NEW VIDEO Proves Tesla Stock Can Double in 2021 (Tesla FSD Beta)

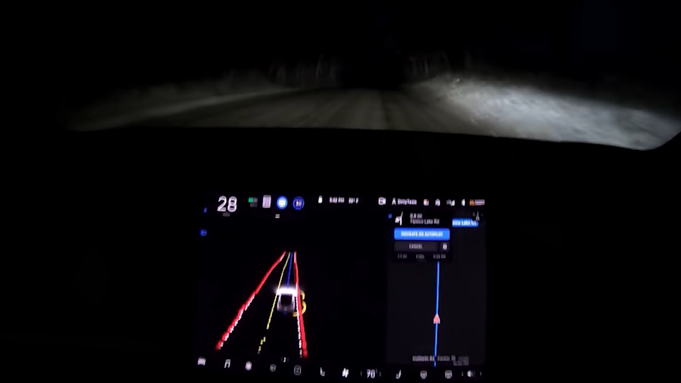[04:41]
The other thing I noticed about this video was he's driving on a dirt road in the middle of the night and the car is accurately sensing the sides of the road and is even putting in its own mid lane divider.
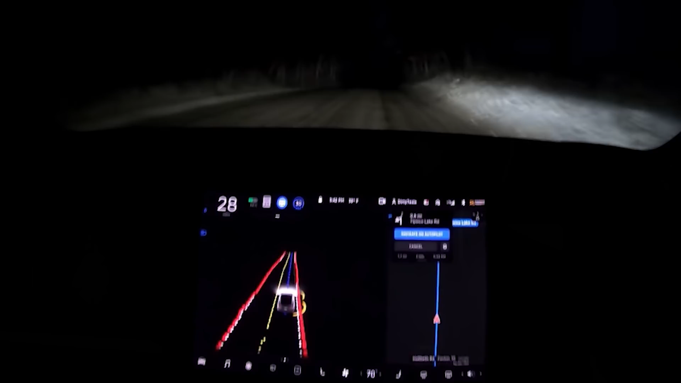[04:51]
There's no divider in the middle of the road because it's obviously a dirt road but the car is doing it automatically. It's recognizing the road and it's recognizing obstacles around it and at the end of this video this